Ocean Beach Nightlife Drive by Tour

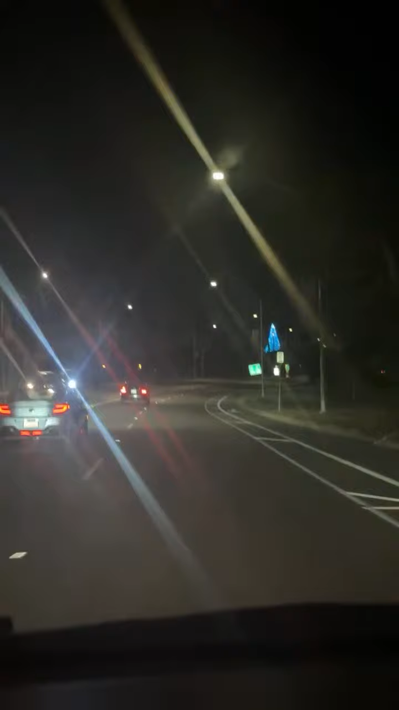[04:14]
And I post videos a couple times a week. Adventures with Tasman. Adventures with Shorts. I don't know why I'm getting that, like, glare off of the lights. I'm going to wash my lens again when I come to the stop right here. Let me try it.